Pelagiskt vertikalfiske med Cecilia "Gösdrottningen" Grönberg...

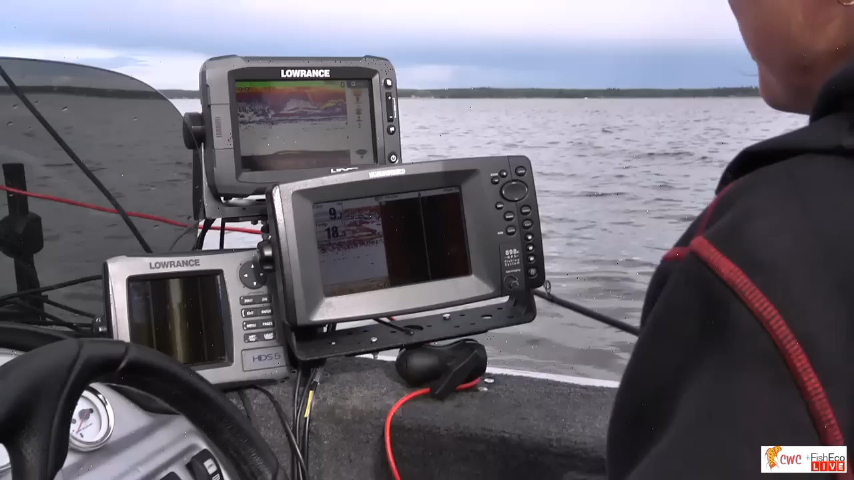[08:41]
Nej, titta där. Kom igen då. Vad nära. Åh, den var intresserad, hörru. Ja. Ska vi se, den här jiggen har funkat bra tidigare då. Men kanske, Cecilia-jiggen kallar det. Det kanske är jiggbyte på G. Ja. Den är ju där. Kom igen där. Kom.
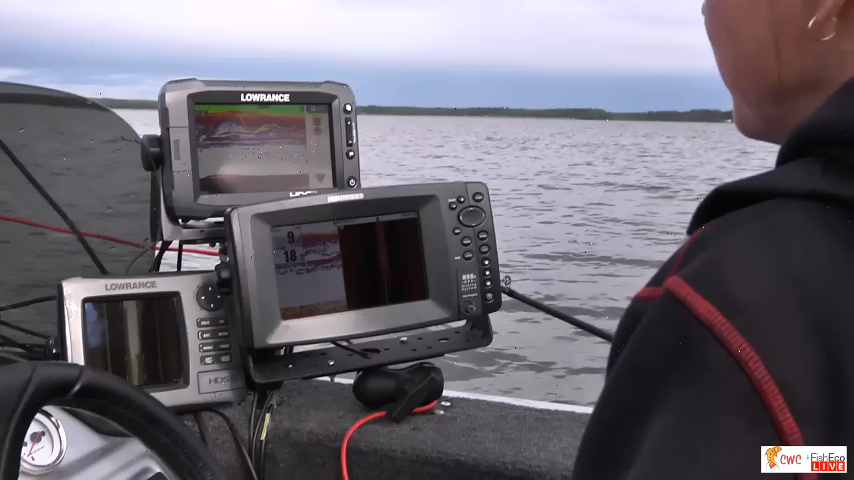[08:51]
Du gör några små lockryck. Ja. Du tycker det är bra? Jag gör lite olika. Ibland så kan jag veva väldigt snabbt upp. Men här verkar det inte så himla...
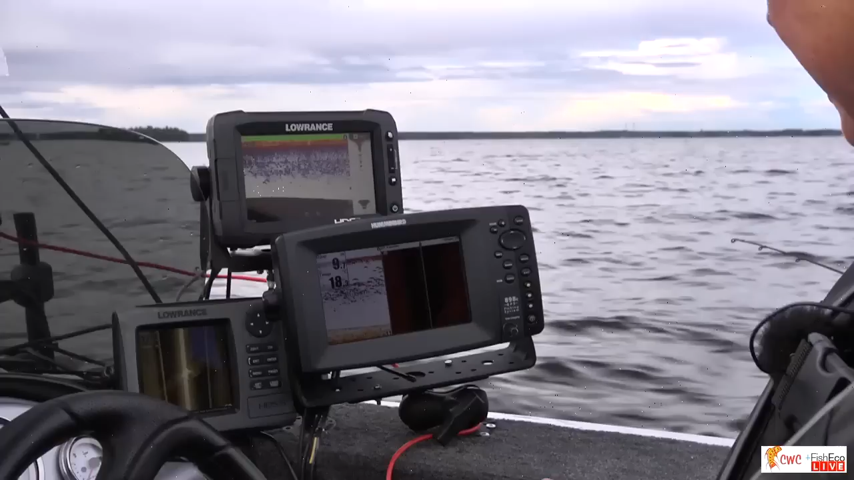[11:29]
Ja, med tanke på att det var så bra innan så är jag lite skeptisk till hur vi nu är. Men vi får se. Mm. Vi får se. Du kör ganska fort när du letar fisk. Ja, om inte jag hittar så mycket ekon, då är jag tvungen att köra fort för att söka av mera områden. Men är det mycket... Titta där, där hittar du en på vänster sida, va? Ja, precis. Vi ska se.
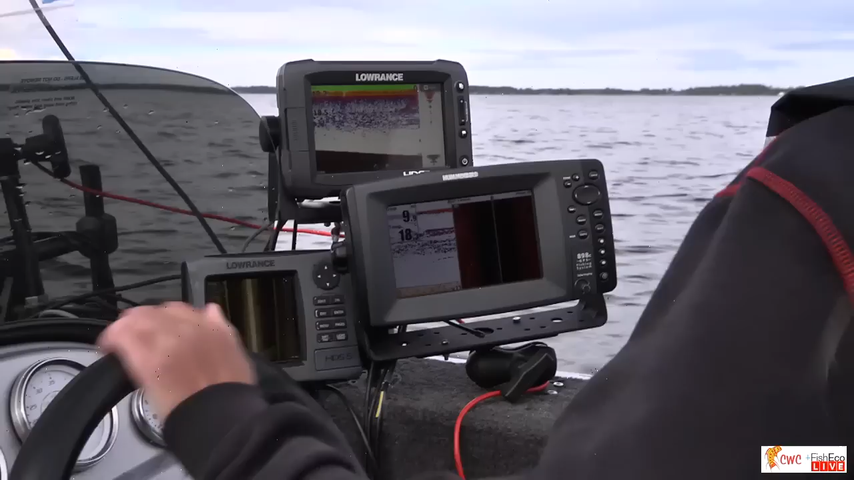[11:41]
Jag fryser fortfarande sen regnväder. Ja. Jag känner att jag sitter och skakar. Det var kallt. Du får säga till om du vill ha jackan så...
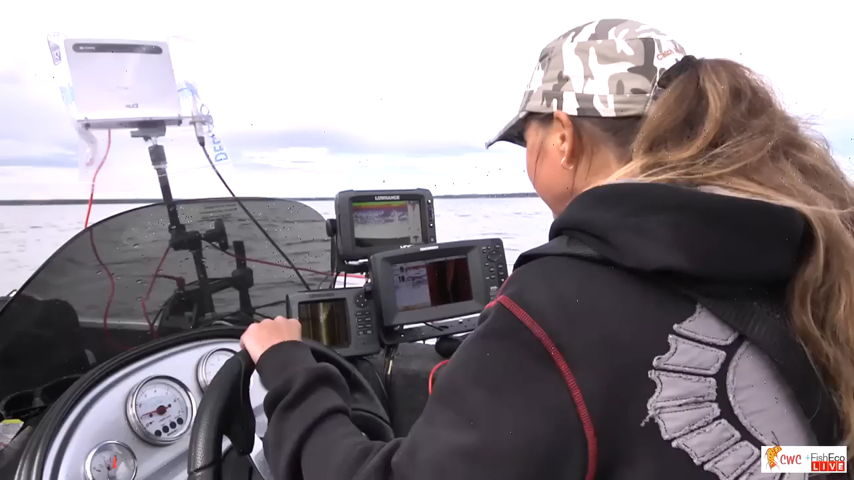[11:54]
Ja, den är ju så blöt. Det är problemet. Nu börjar det dyka upp någonting, va? Jag ska ta den där som är lite... Inte den med botten. Nej, det är 2 fiskar. En på botten. Och en lite högre upp. Och en som vi inte fått kontakt med riktigt än, va? Nej, precis. Du kan få låna min jacka. Den är torr. Ja, jag kan ta den om en stund.
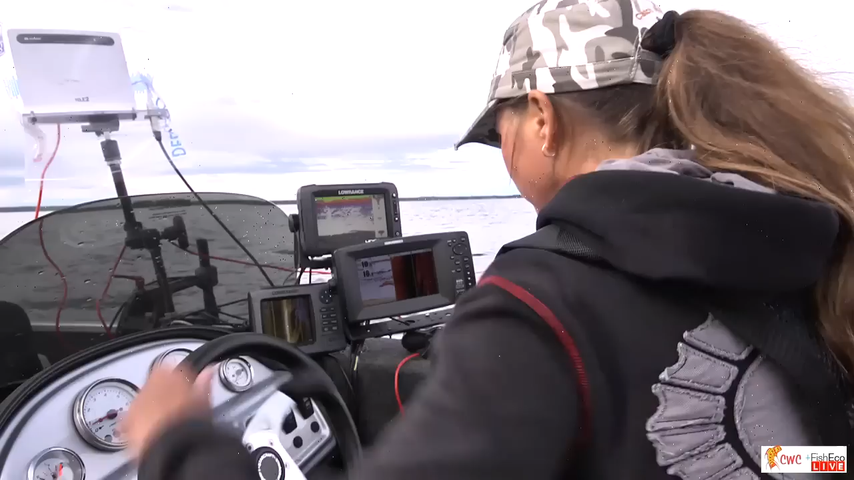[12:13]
Titta där. Simmar nog lite, ja, där, ser jag. Det är ett problem med dem ibland, att de förflyttar sig så snabbt de har simmat kontakten väldigt mycket nu efter ovädret. Ja. Och den här är på väg ner till botten.
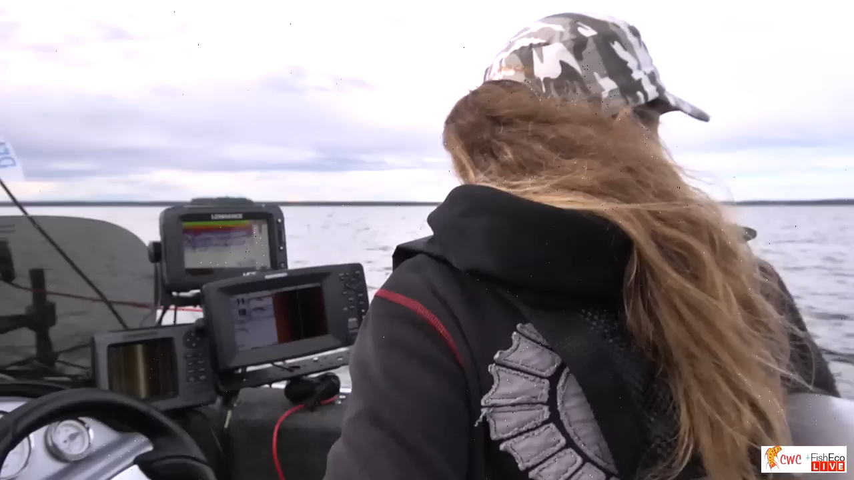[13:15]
Har du hittat en ny fisk? Jajamän, titta där. Peka på den där en gång till, ska vi se.
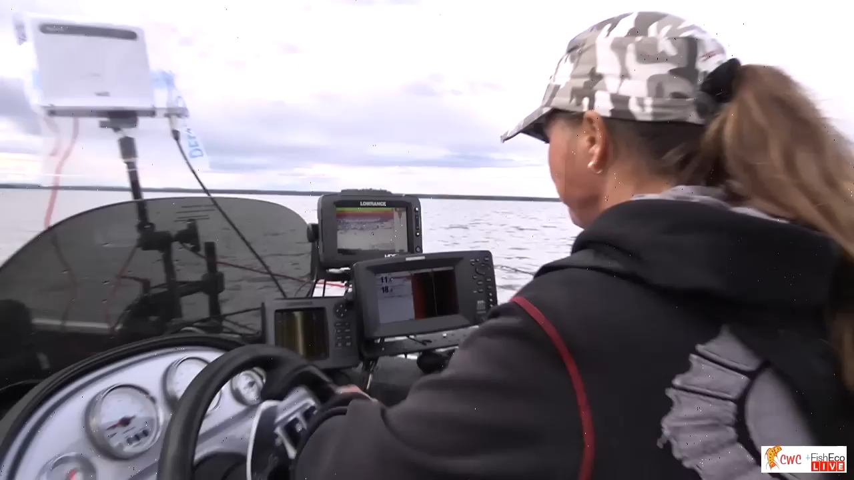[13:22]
Ja, men det kommer han här. Ja, nu kommer han. Ja, se där. Verkar stå lite still, vi ska se.
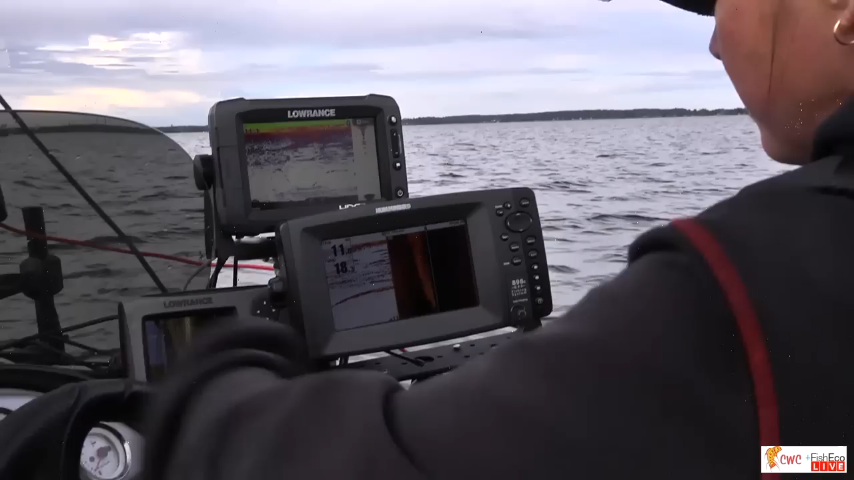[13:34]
Står lite längre fram, va? Ja, han står lite till höger också, ja. Vi ska se. Då kan vi säga till tittarna att det är det här lodet som Cecilia skjuter på, så att säga.
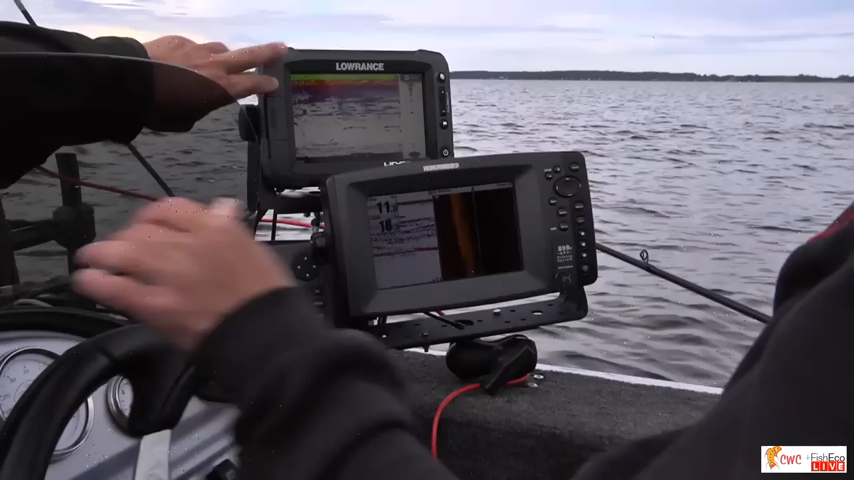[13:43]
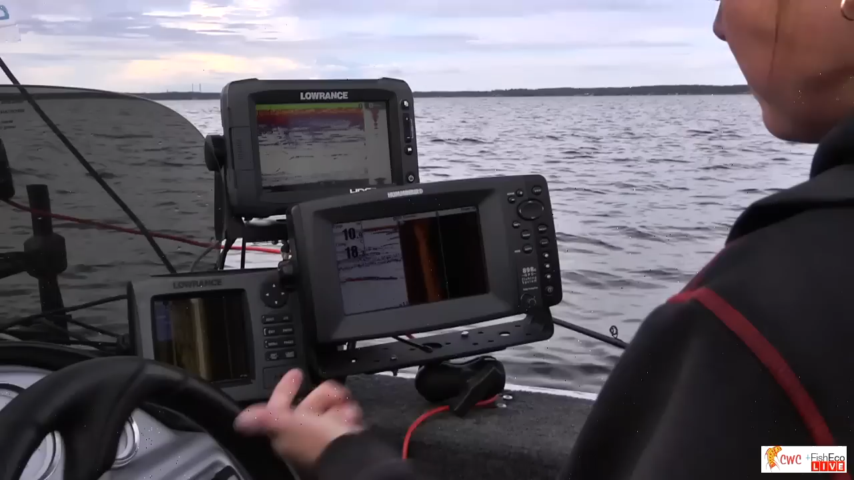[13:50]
Det så är det kopplat på olika givare.
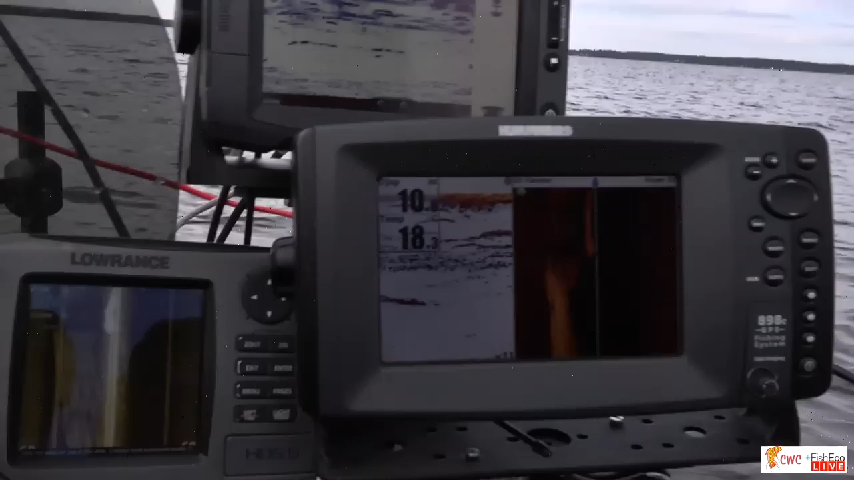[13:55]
En lite längre fram och en lite längre bak. Jag ska se vad han tog vägen här.
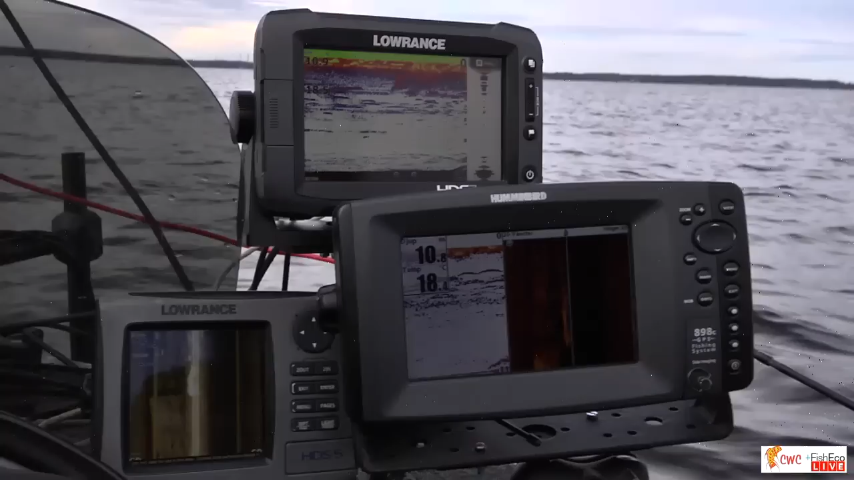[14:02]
Där har du en bottenfisk. Och där har du någonting här.
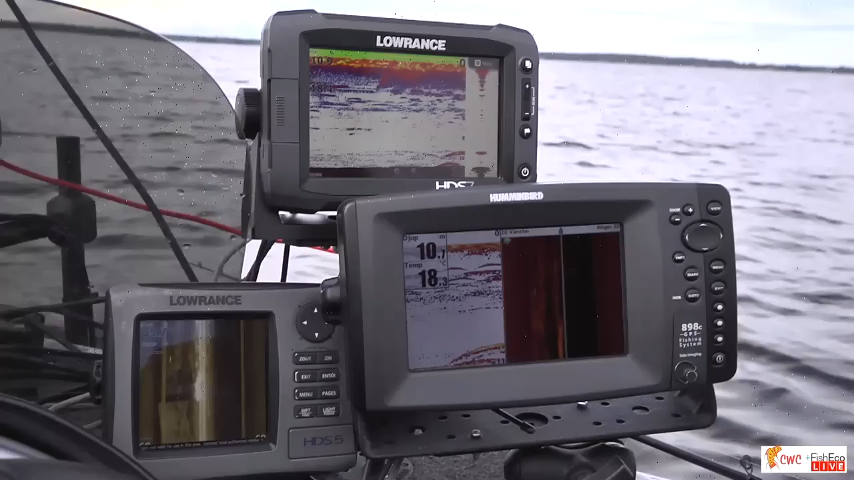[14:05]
Ja. Tror du att det var den fisken vi såg eller kom det upp en ny? Det kan ha varit. Ja. Vi ska se. Vi ska göra så här. Vi ska köra. Ja, de har varit väldigt rörliga nu.
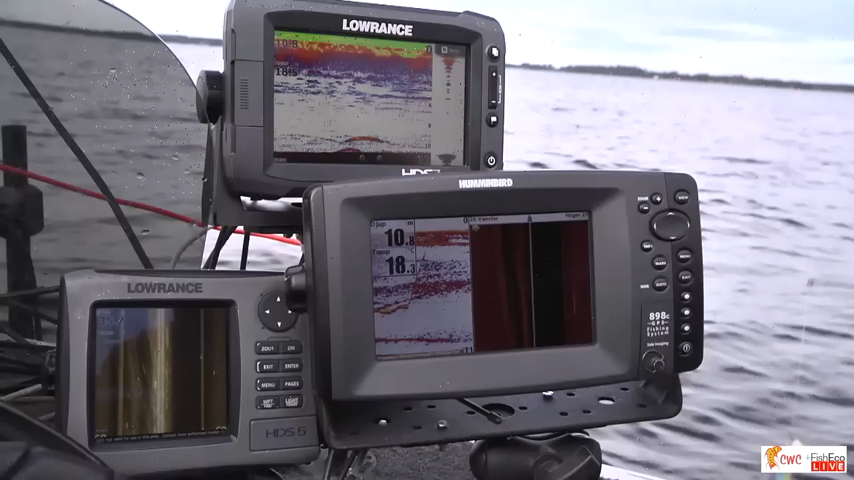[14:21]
Simgösa. Helt otroligt. Jag tror ju att det i grund och botten är bra. Jag tror att det är fisk som aktivt jagar.